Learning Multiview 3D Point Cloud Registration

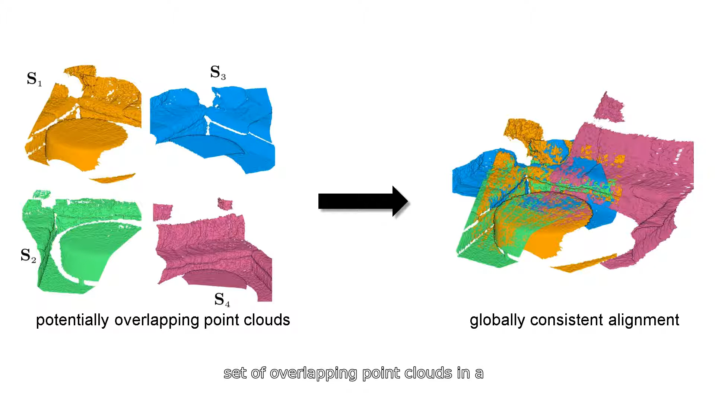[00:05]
We present a first, end-to-end approach for estimating the absolute poses of a set of overlapping point clouds in a globally consistent manner.